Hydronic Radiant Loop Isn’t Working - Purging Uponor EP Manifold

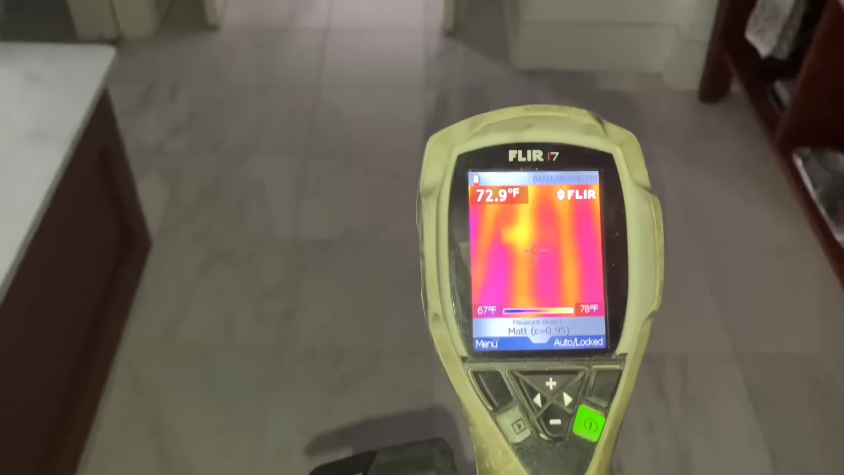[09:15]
On screen: spot 72.9°F, scale top 78°F, scale bottom 67°F
take a look at this floor
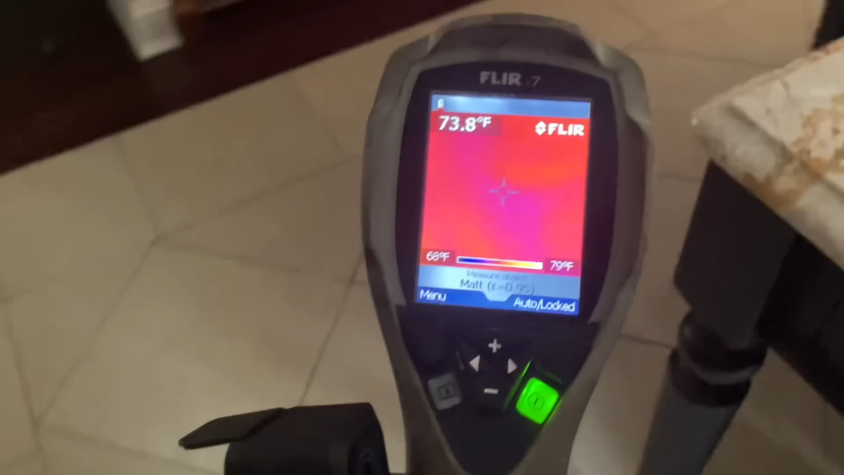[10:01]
On screen: spot 73.8°F, scale top 79°F, scale bottom 68°F
all right we'll see ladies and gentlemen I am actually not that optimistic here I think that we have a restriction